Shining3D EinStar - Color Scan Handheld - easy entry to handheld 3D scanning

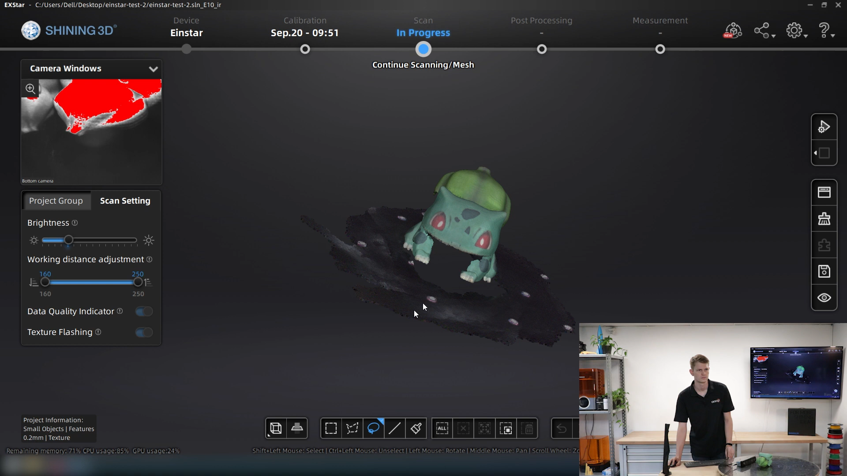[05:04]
So once again, I'm going to use the cutting plane to get rid of everything underneath, and this time around, I'm going to use the create a straight line.
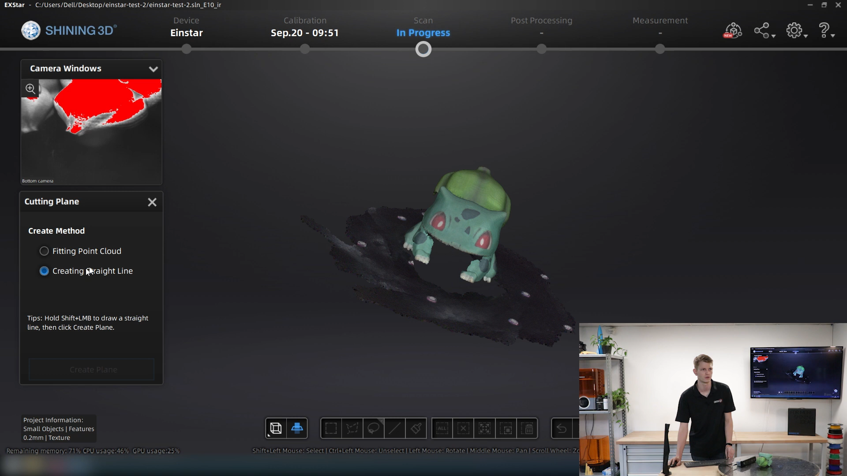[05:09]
So I'm going to look at it from the front, hold Shift, and then draw my line.
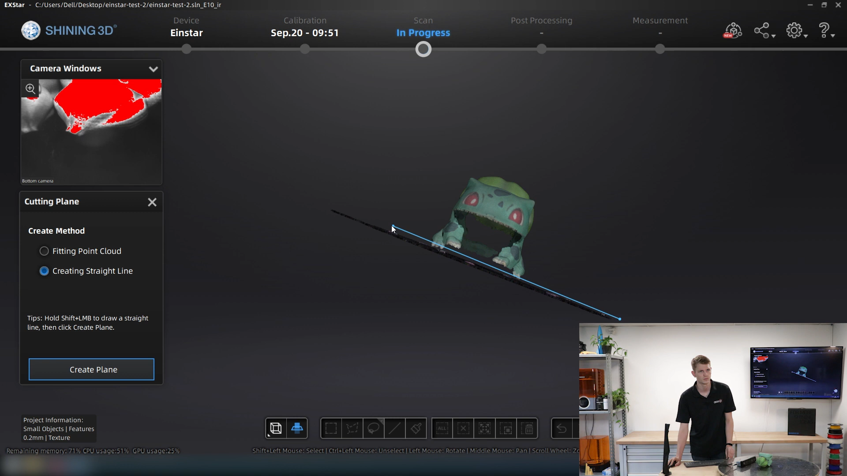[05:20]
Fix it a little bit, like that, create my plane.
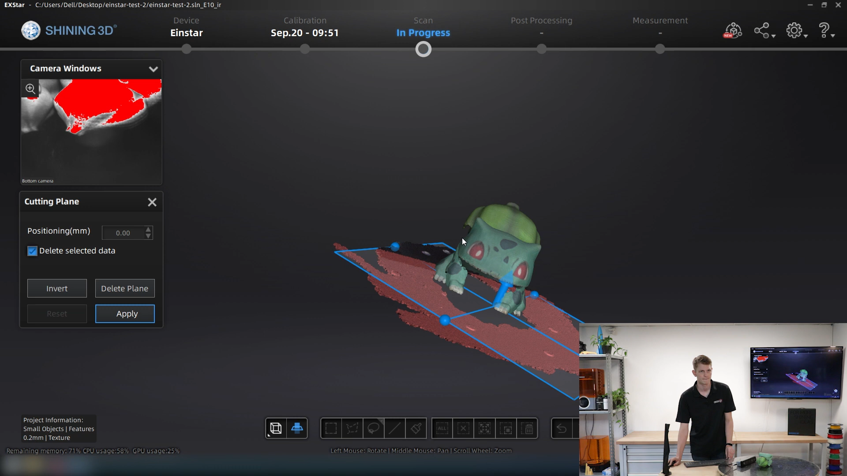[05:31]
I dropped a little low back there, so I'm going to lift it until everything is marked red that I want to delete.
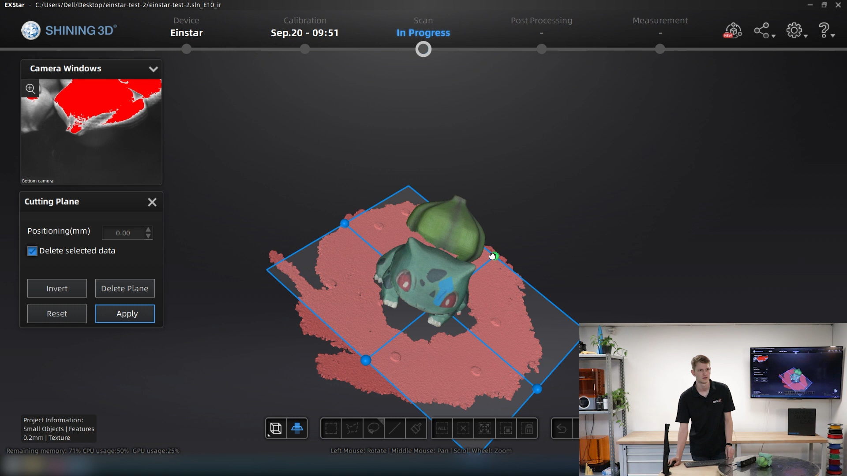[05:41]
I'm going to click Apply to get rid of all the table stuff.
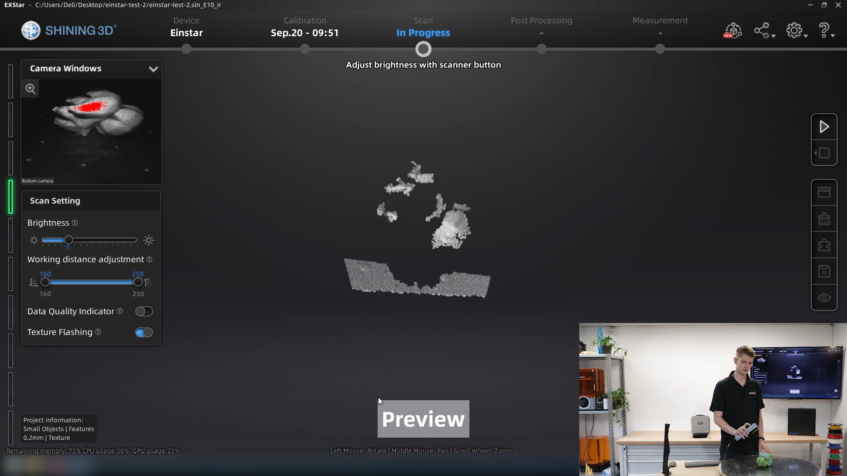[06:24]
I'm going to reduce the brightness one more step, and then start scanning.
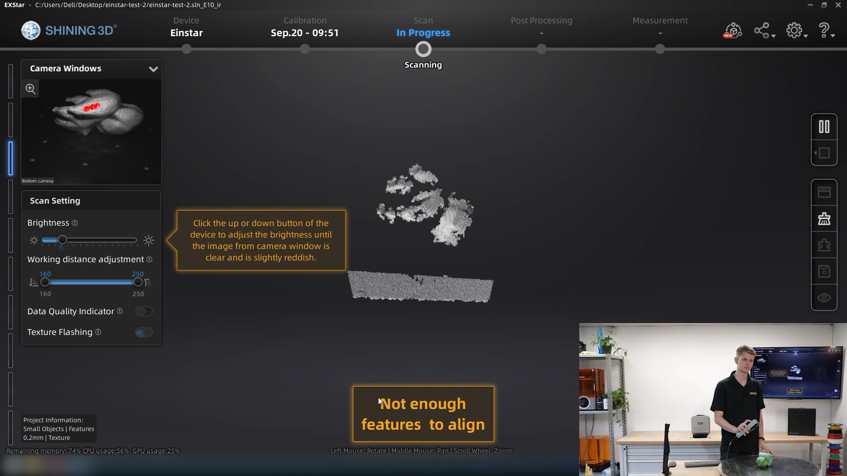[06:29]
And this time, get the underside of those legs. That looks much better.
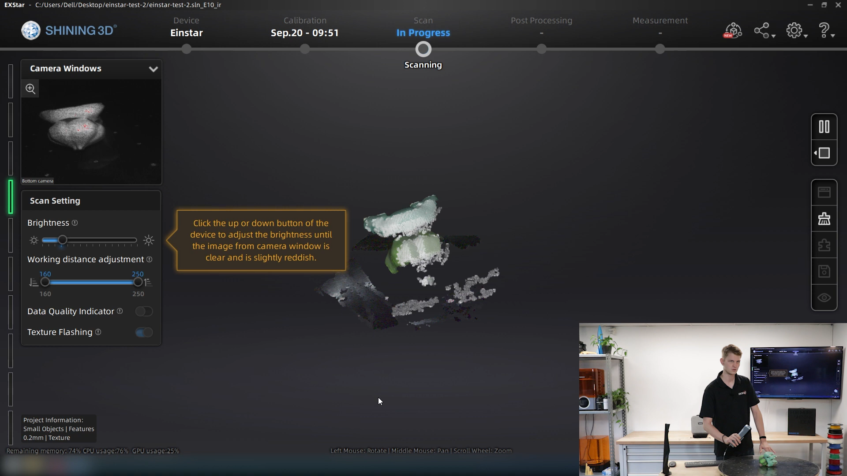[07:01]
So, I'm going to rotate that model. I'm going to hold the scanner sideways, too, to capture more data.
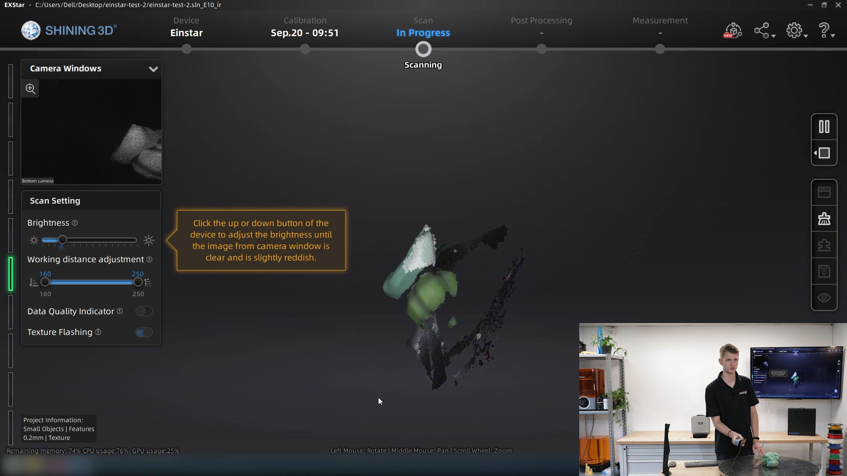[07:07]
Get a little closer. And my tracking was lost. There we go. Could have enabled texture tracking as well. That might have actually worked a little better with how much color there is on this model.
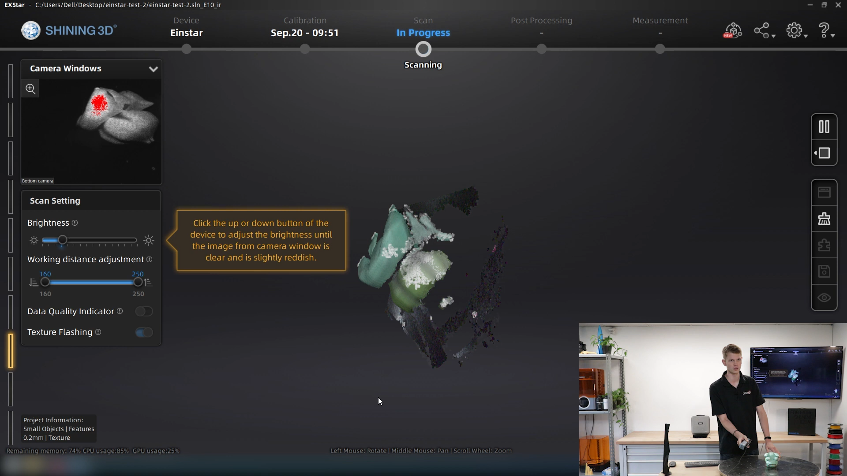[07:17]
For many models, I prefer the features alignment,
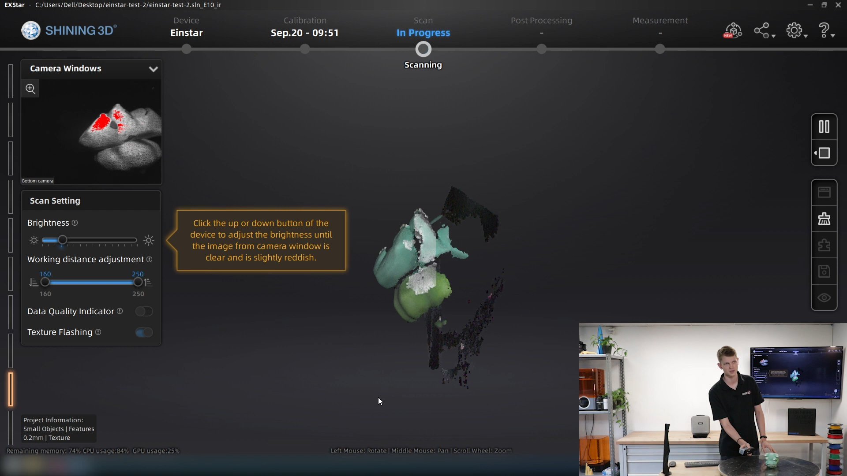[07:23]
if they have enough features to work with.
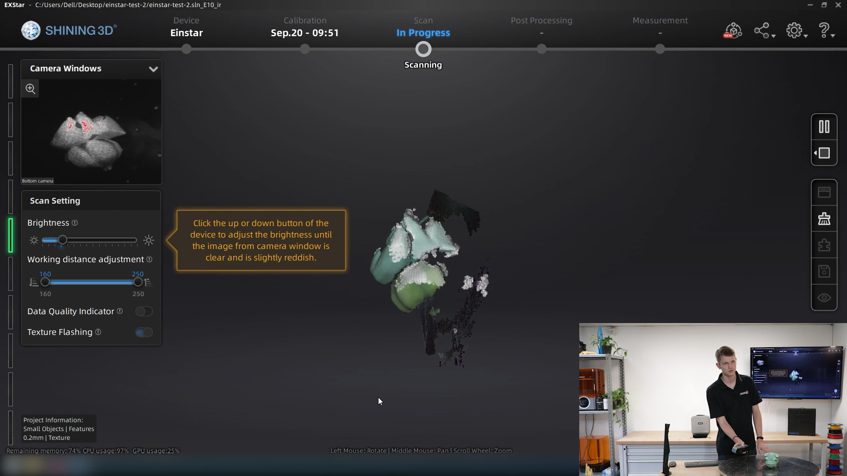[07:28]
So, this works.
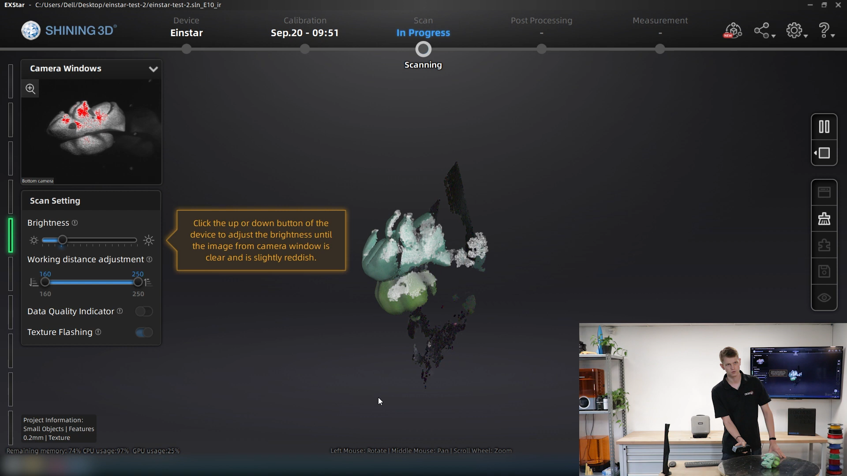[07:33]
Really want to get the underside of the face as well. Because that's something we couldn't scan earlier from above.
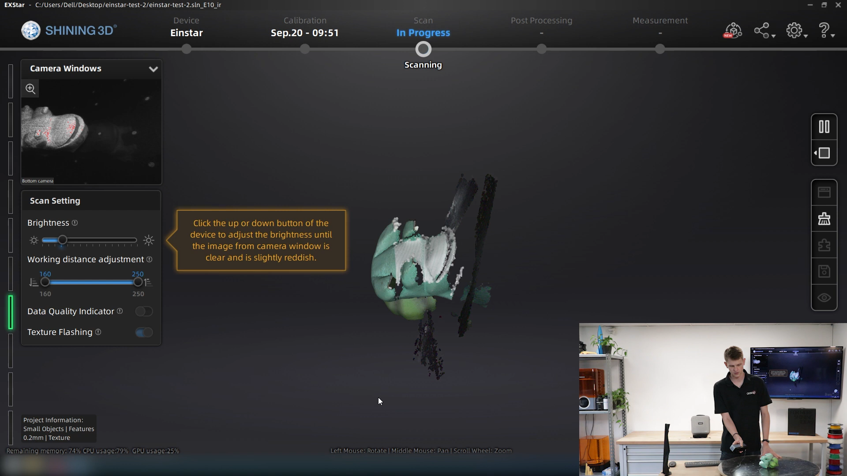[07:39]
So, I want to make sure I get all of that.
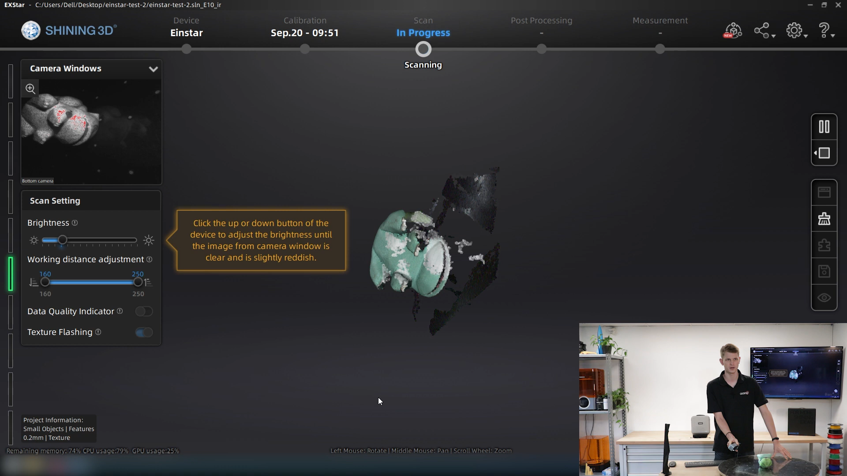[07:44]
Oh, that was a bit too fast.
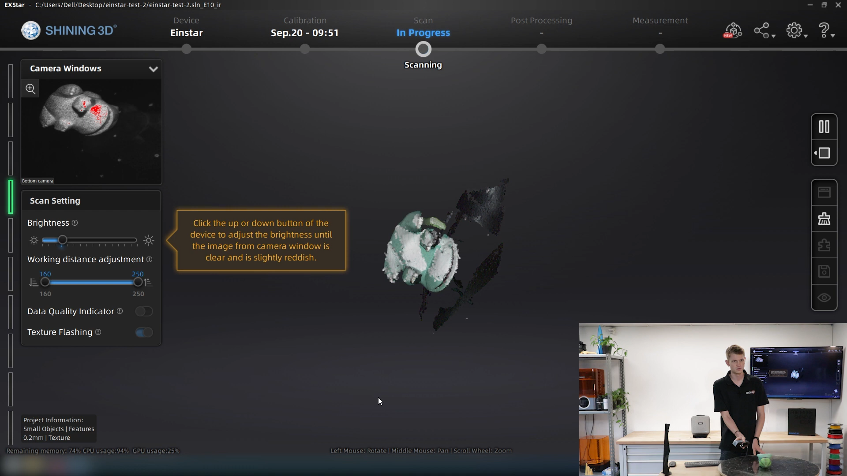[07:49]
There we go. This is looking much better now.
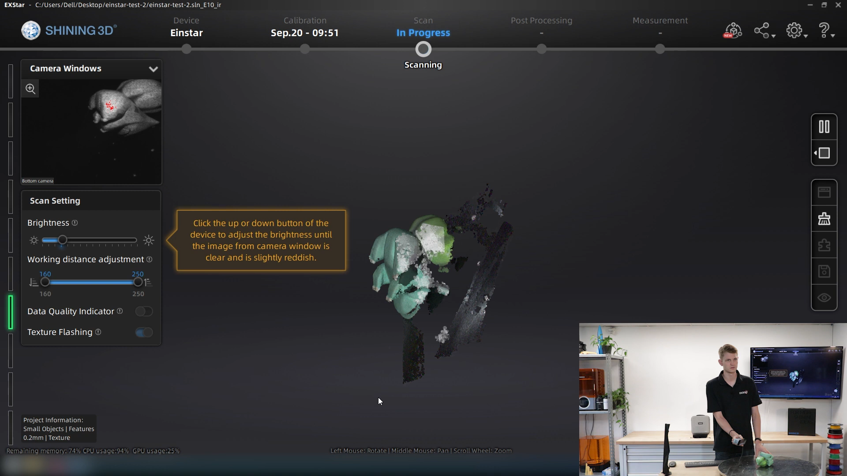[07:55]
And then if we combine those two scans together, that should hopefully yield a good result.
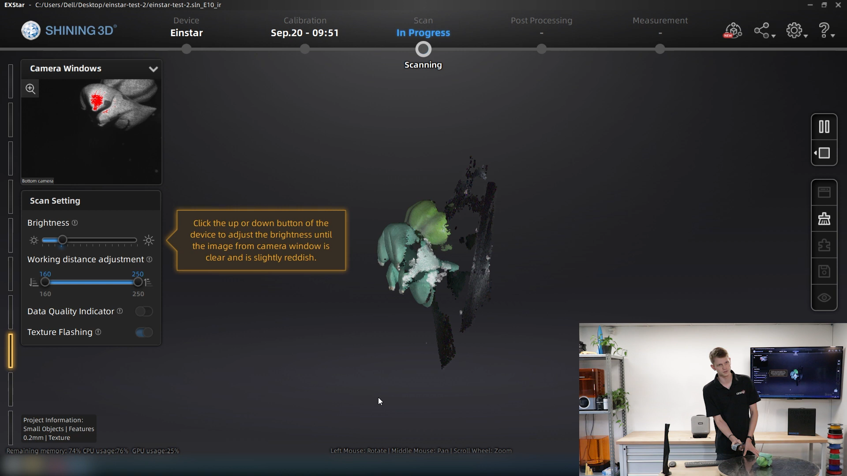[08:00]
Once again, I could use the quality indicator after this as well.
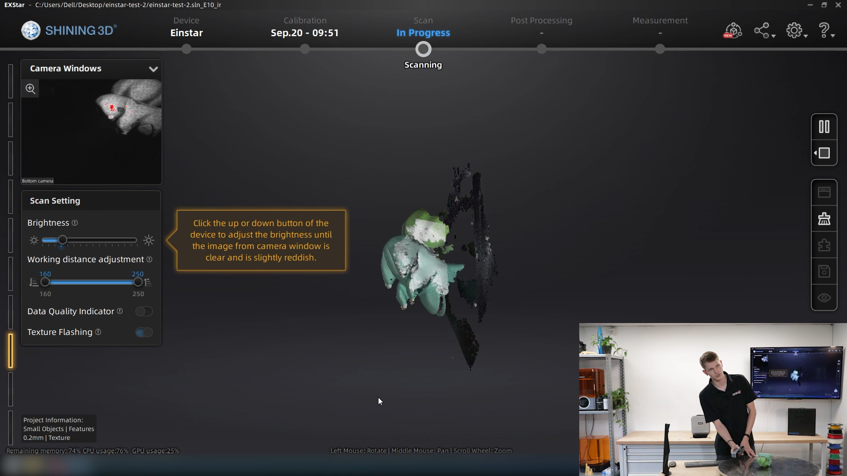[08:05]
I'm not going to in this case, because it's just a demo part. I don't need superior or perfect quality.
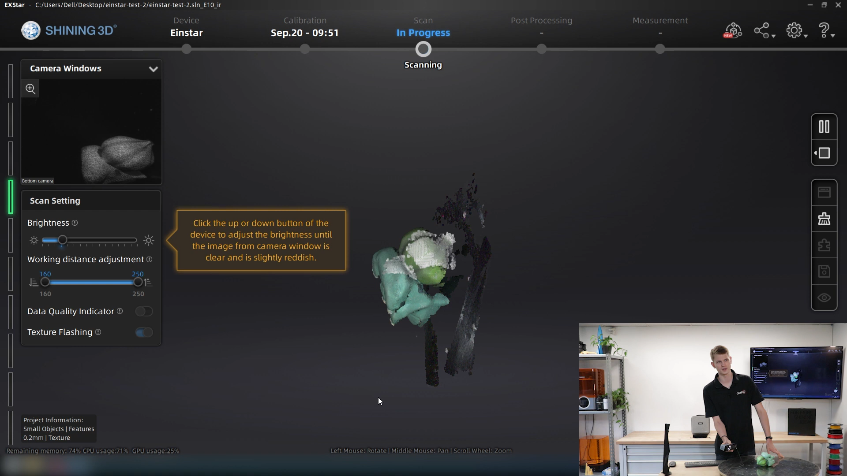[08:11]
But if this was an actual production part or something I was scanning for a customer, I would go and check the data quality indicator. And then rescan certain areas to yield a
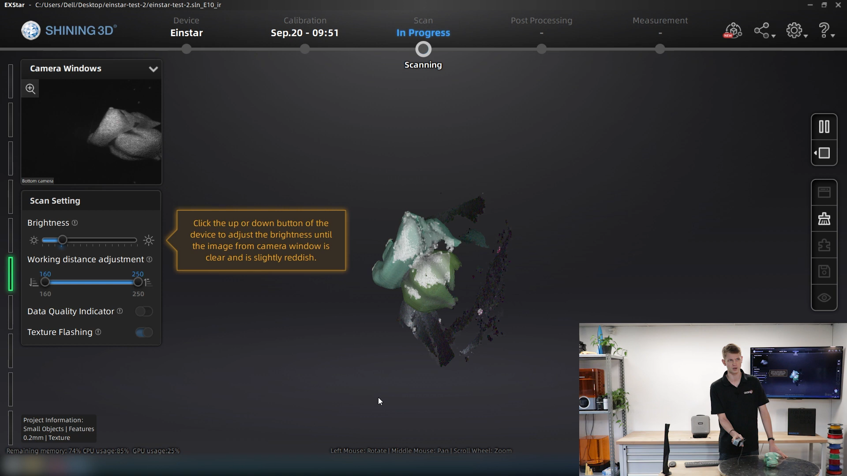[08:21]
better overall scan result and get a better model in the end. So, I'm going to click the pause button.
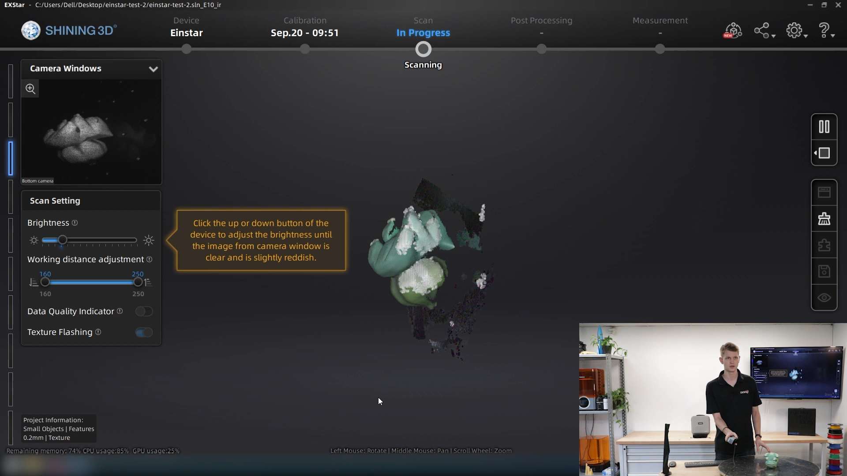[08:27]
Because I'm now satisfied with this.
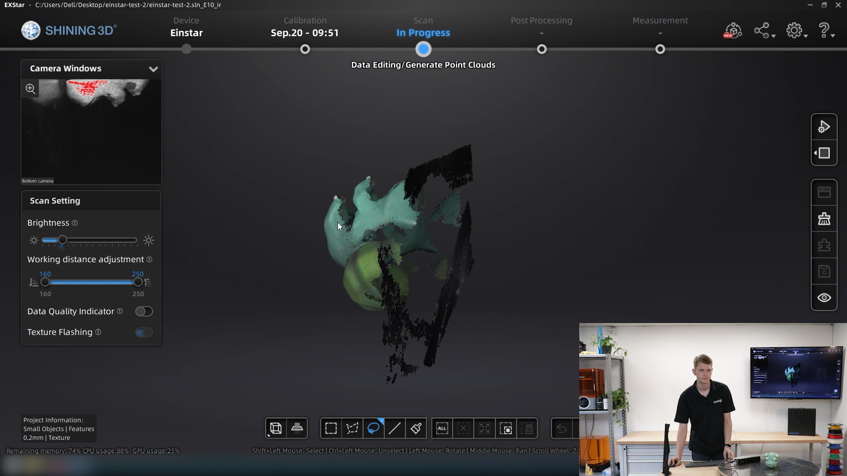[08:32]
As this is the entire underside of my model. And I'm going to click and generate my point cloud.